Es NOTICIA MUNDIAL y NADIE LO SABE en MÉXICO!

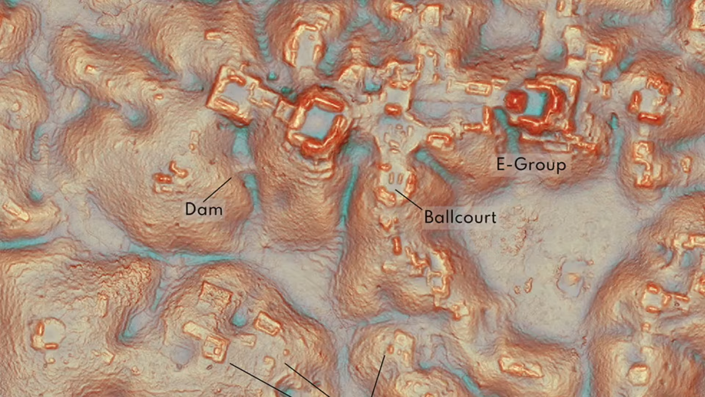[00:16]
estaba debajo de la selva Y lo más increíble es que fue descubierta por un estudiante Una ciudad maya perdida en la jungla de México Ya se han encontrado pirámides,
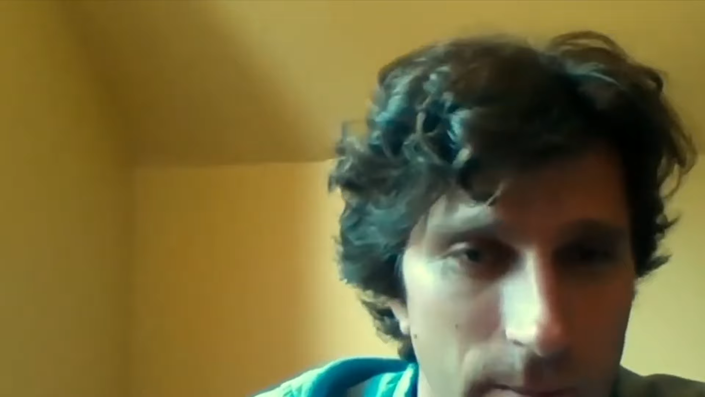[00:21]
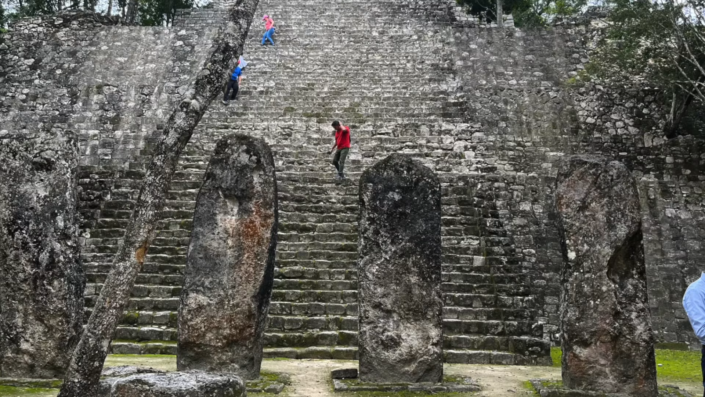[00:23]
campos deportivos, caminos, en fin A esta ciudad la han llamado Valeriana Y se logró encontrar gracias a un estudiante de Estados Unidos Quien revisó un estudio láser hecho por una organización
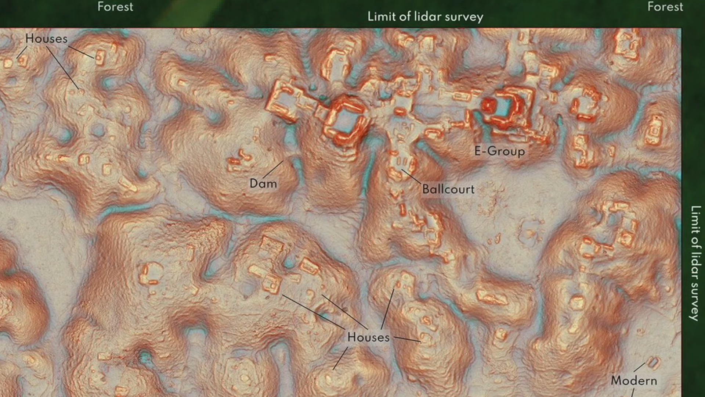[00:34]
mexicana para el monitoreo del ambiente Este tipo
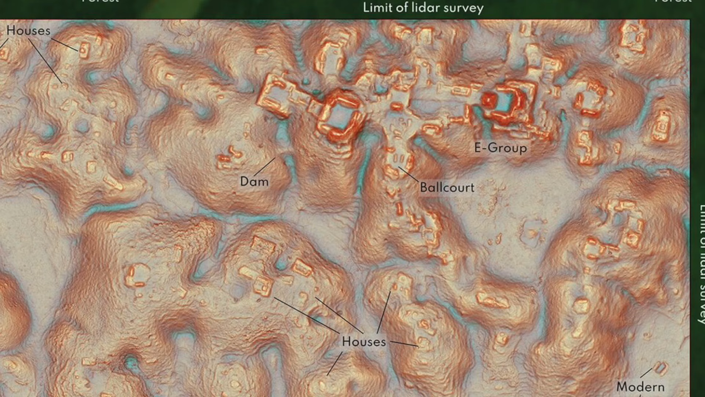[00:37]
de estudio es una técnica que dispara miles de lásers desde un avión Y así va